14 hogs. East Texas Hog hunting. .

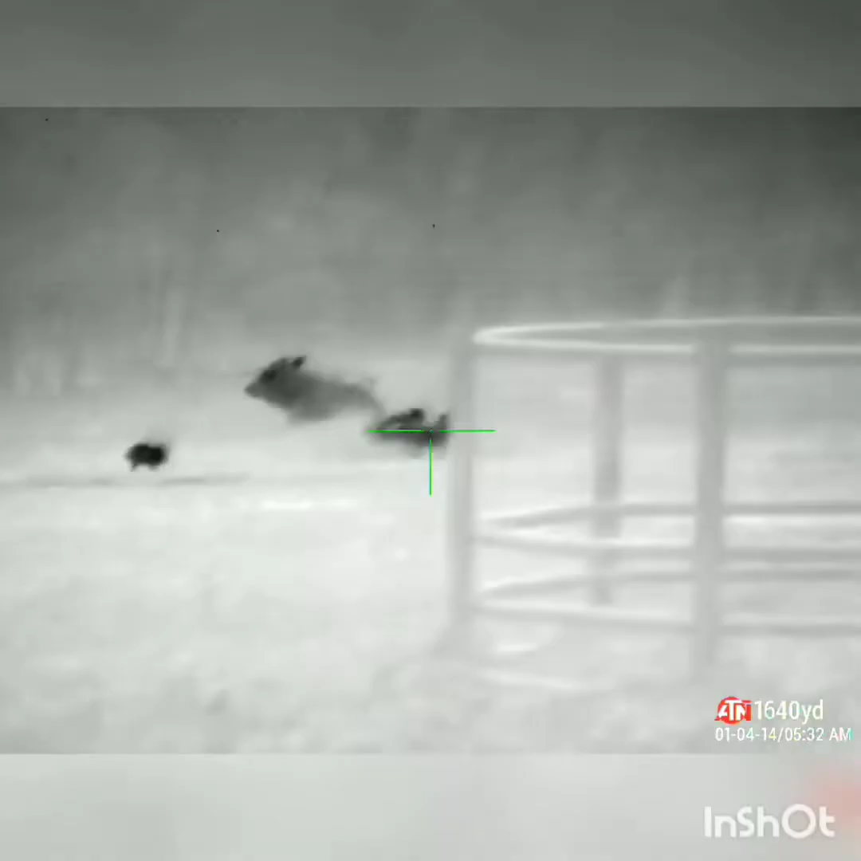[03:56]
oh I can't take that shot yes I can oh another one
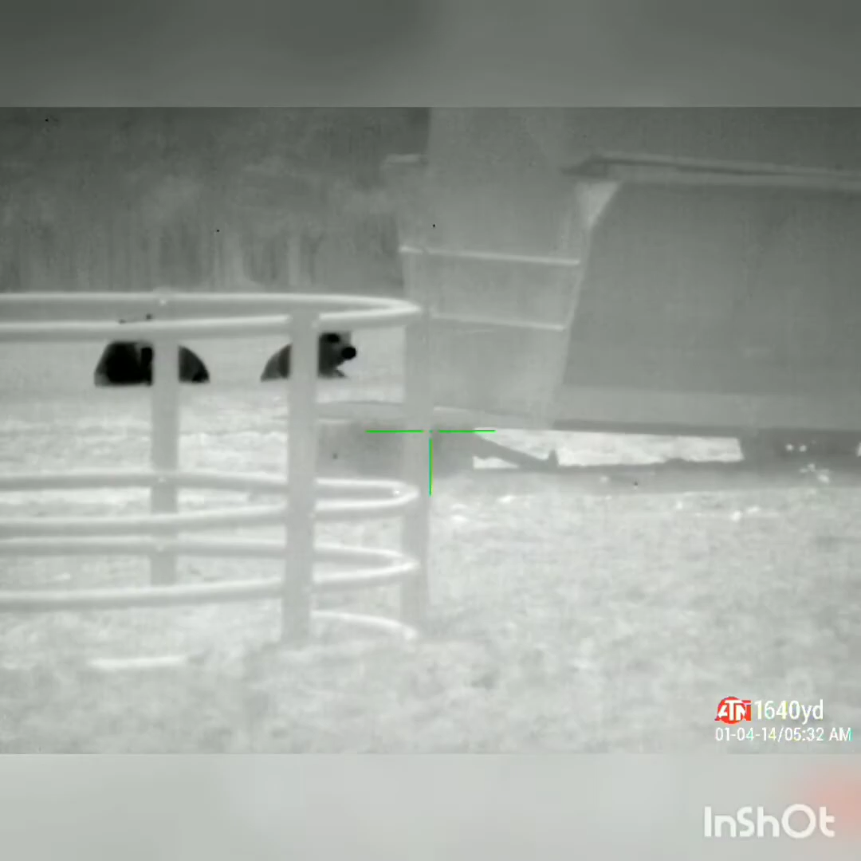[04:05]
all right all the cows are good still
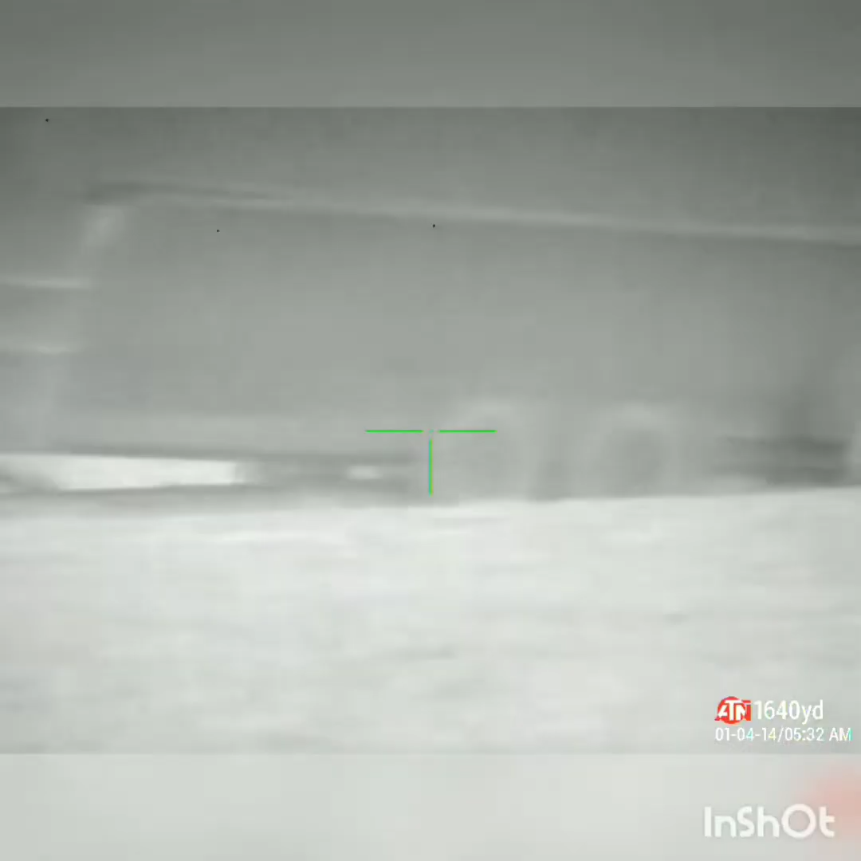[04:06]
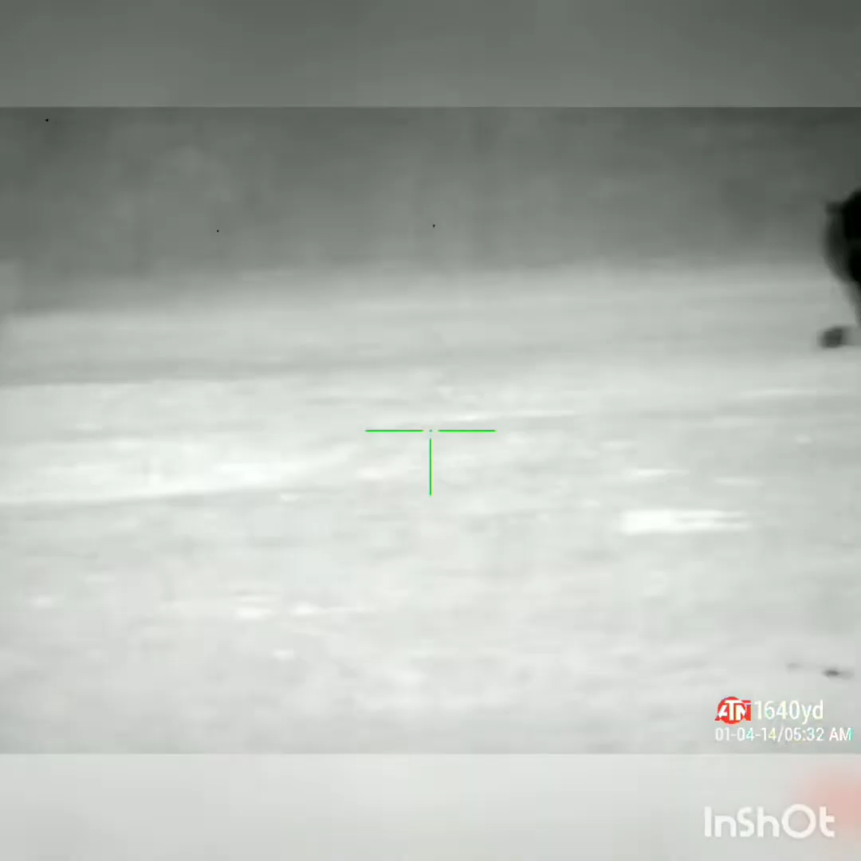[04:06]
all the cows are good there's one flipping off oh shit
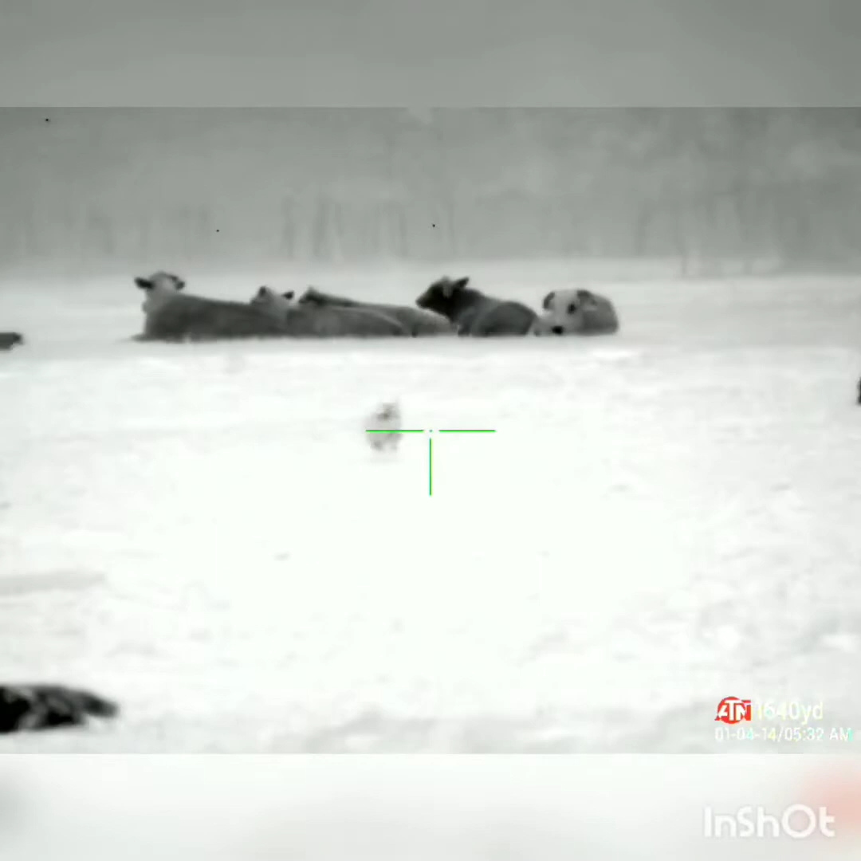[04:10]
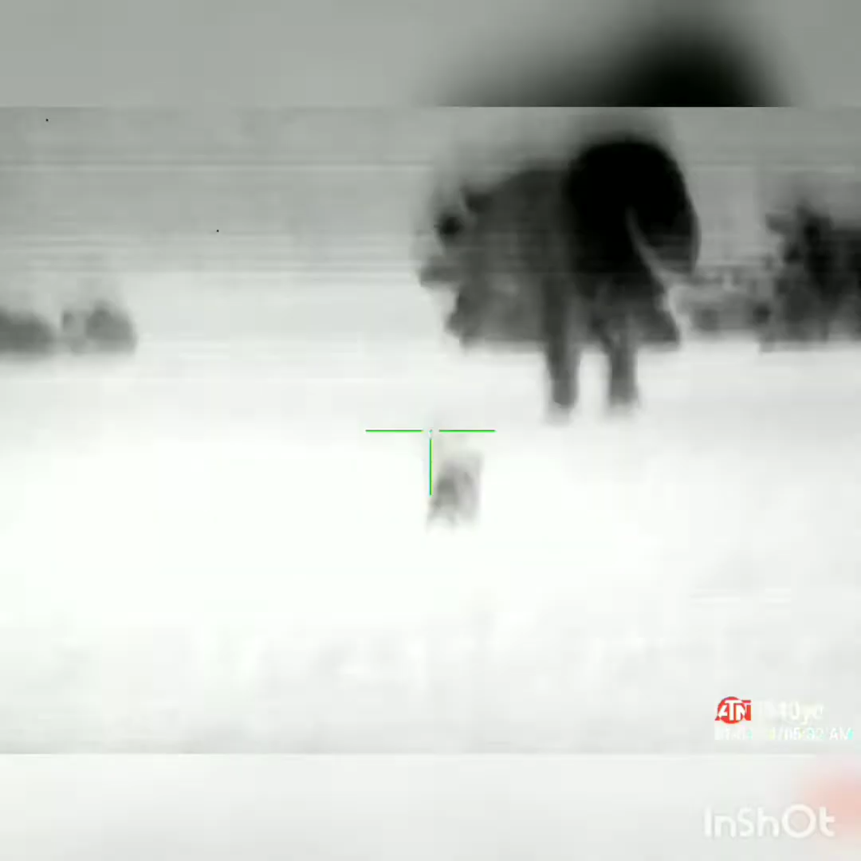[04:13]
oh fuck I feel bad
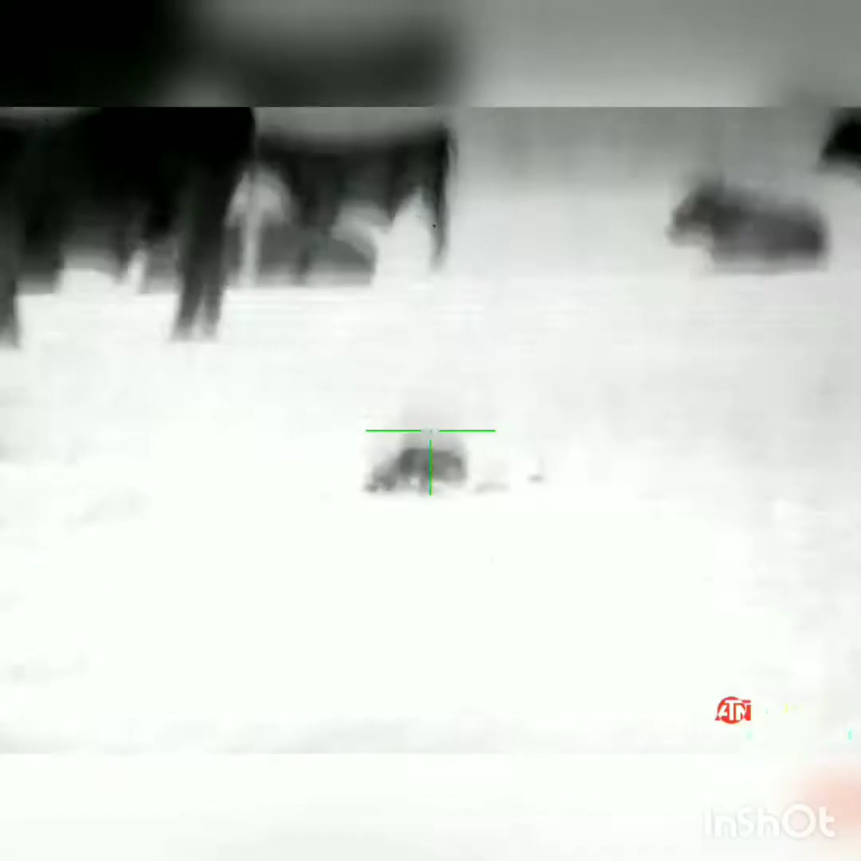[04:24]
oh shit too many cows I can't take that shot cows right there
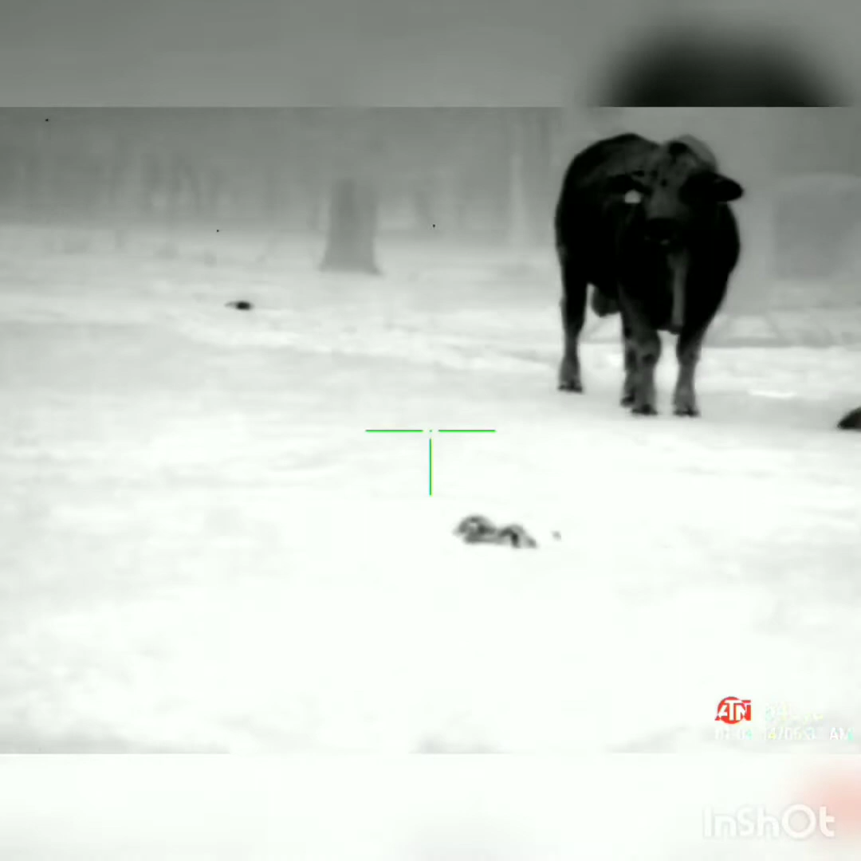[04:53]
holy fuck I got about 10
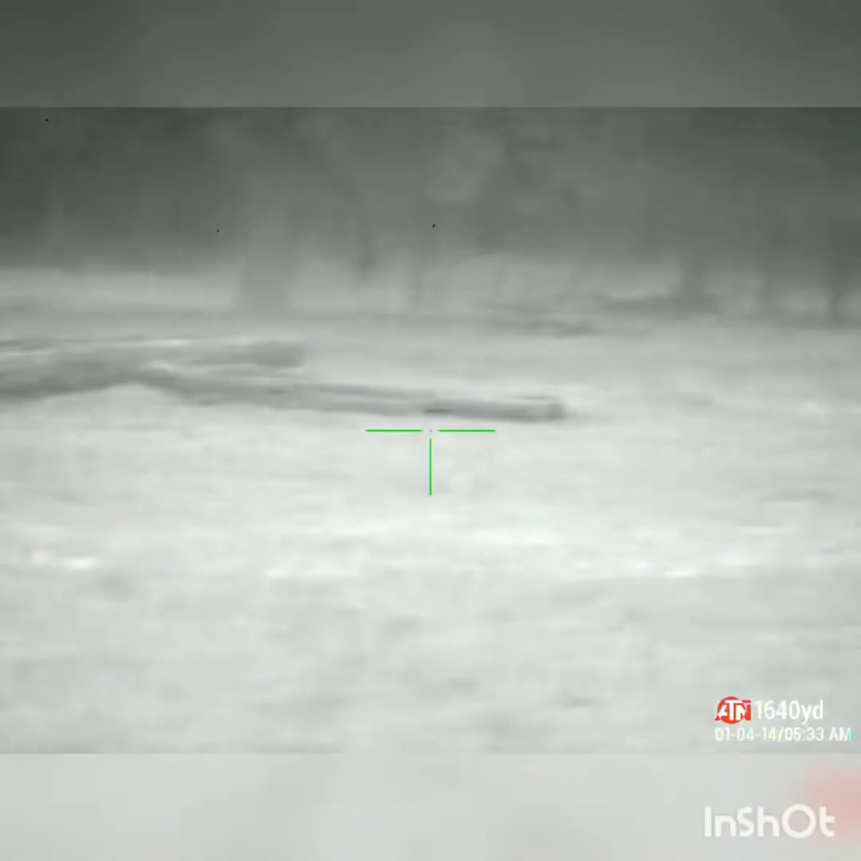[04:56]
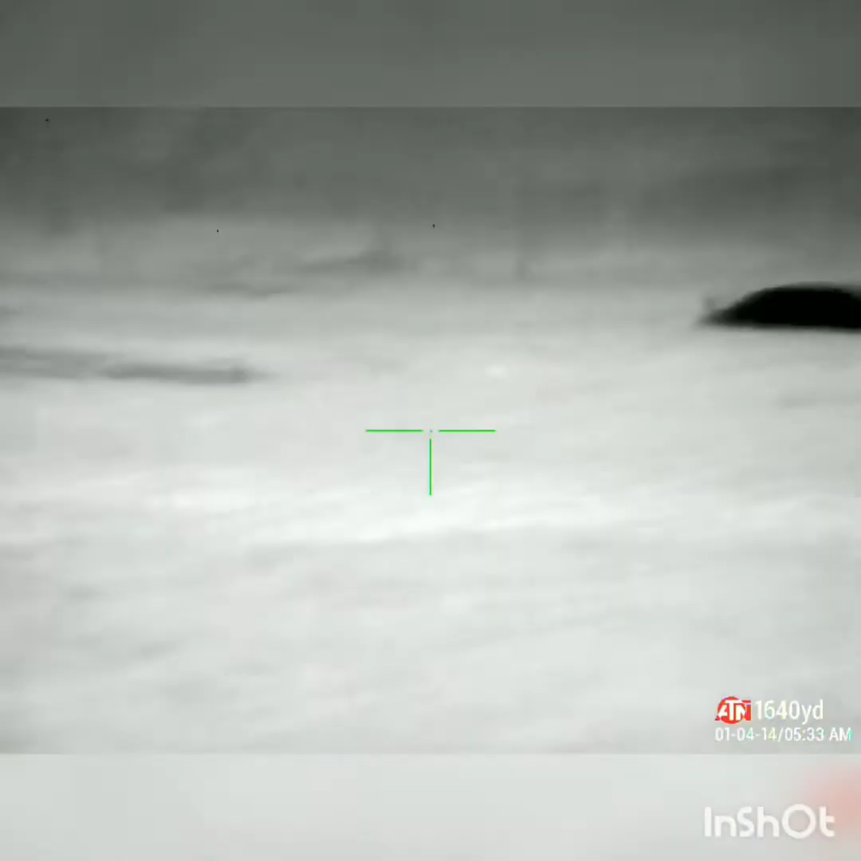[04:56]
okay cows are good cows are good I did my best I stayed away from my cows
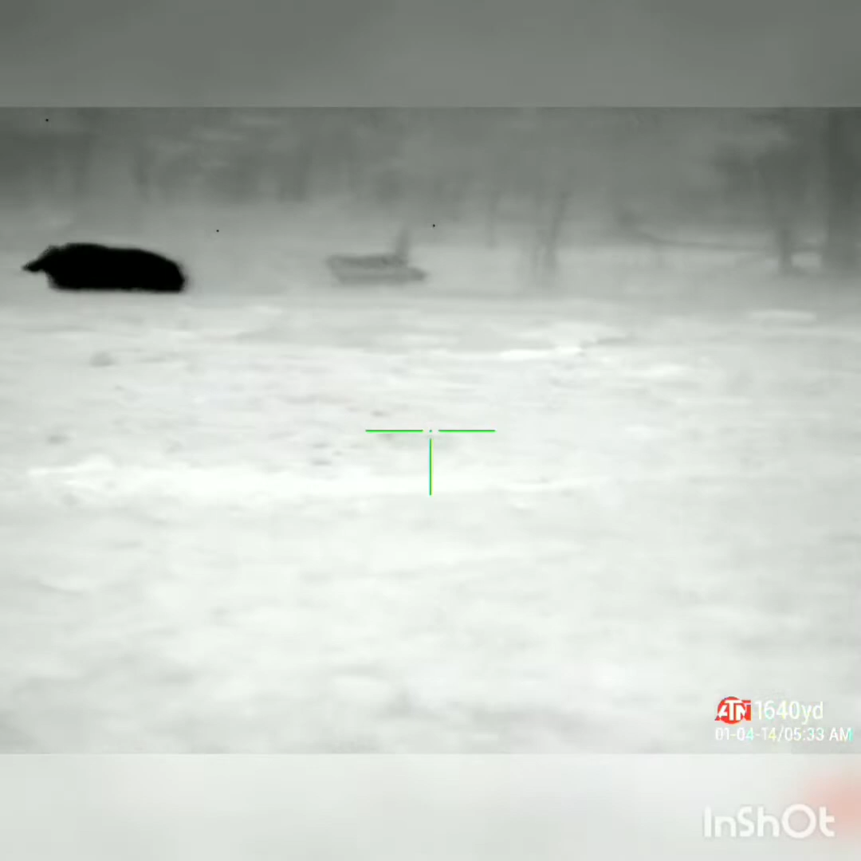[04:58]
there's some more there I'm not gonna take that shot I can't count right there
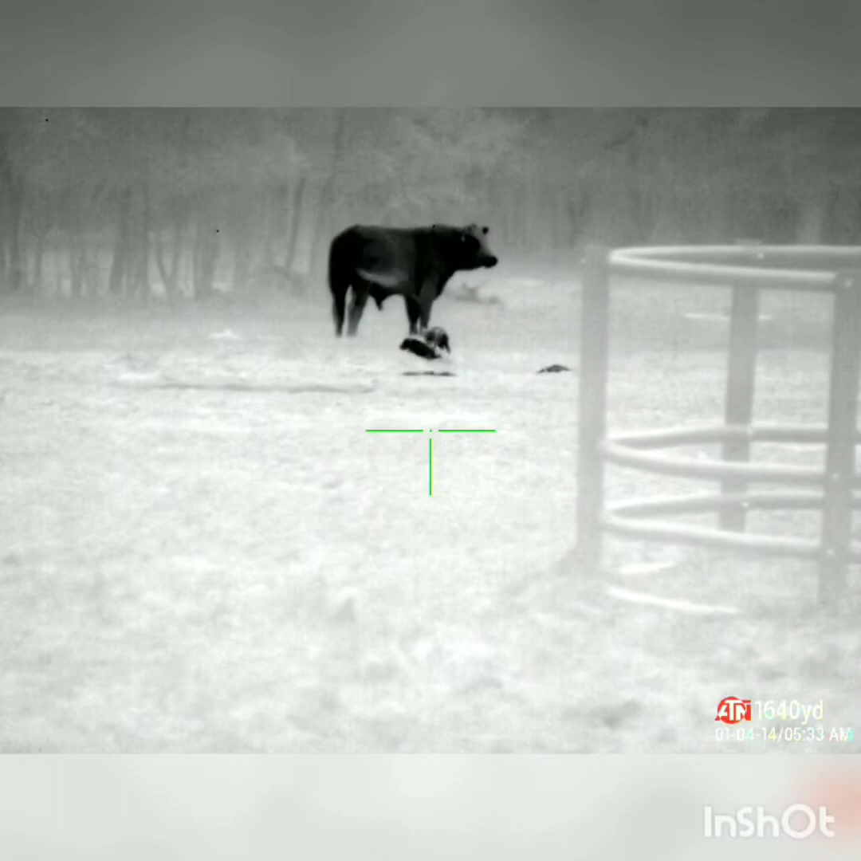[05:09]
oh I'm not gonna take that shot oh there's one he's right in the way I'm gonna come back to him